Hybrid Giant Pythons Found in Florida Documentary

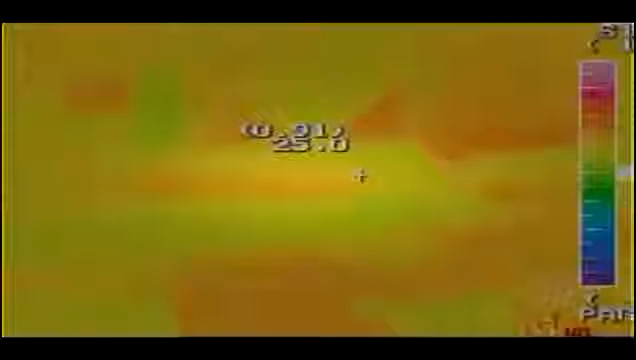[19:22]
i'm just going to try to turn the sensitivity down just a little bit